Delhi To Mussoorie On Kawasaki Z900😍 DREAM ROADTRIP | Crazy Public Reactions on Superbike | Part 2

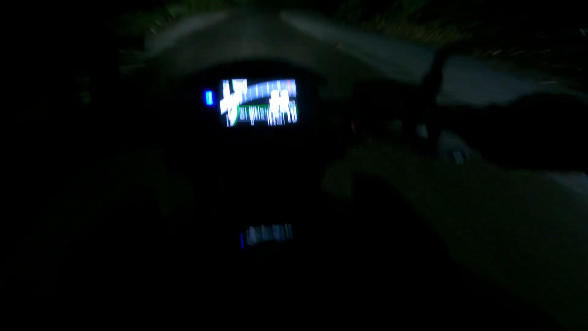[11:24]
भाई इधर जंगली जानवर भी रह सकता है। ओ माय गॉड भाई अंधेरा भाई, बहुत ज़्यादा अंधेरा है भाई। एक बार लाइट बंद कर दो, सारे लाइट बंद कर दो, देखो कैसा सीन है, कितना अंधेरा है।
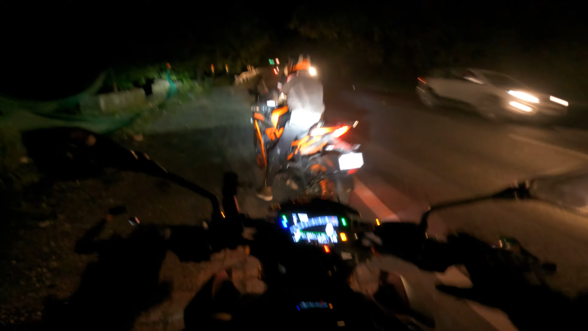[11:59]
तो। So, गाइज अभी हम लोग चेक कर रहे हैं कि कितना किसका लाइट में पावर है। मेरी वाली जा रहा है ना, सिंगल लाइट
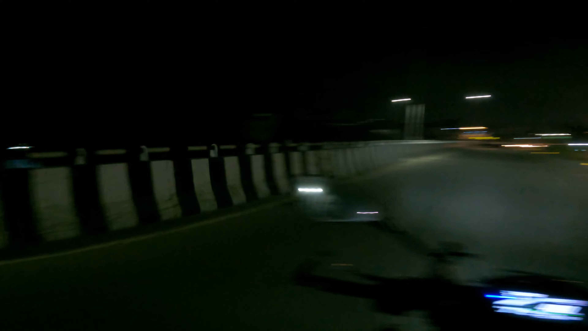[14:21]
देहरादून सिटी है, चेक दिस आउट गाइस, हाउ इट लुक्स। तो देहरादून सिटी कुछ ऐसा दिखता है गाइस। रात में चला रहा हूँ देहरादून में बाइक, वो भी खड़े हो गए।
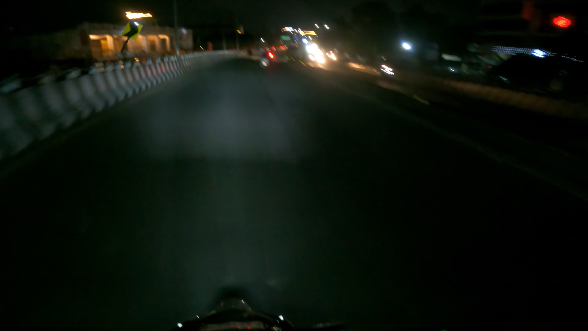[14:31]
तो ये देहरादून सिटी है भाई।
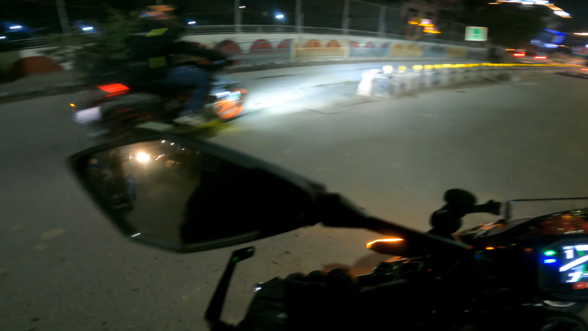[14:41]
भाई अभी ठुकते ठुकते बची भाई, बहुत बंगन्ना वाला ठुक जाता है अभी, बस क्योंकि मैंने देखा नहीं है, सेंटर कर लिया।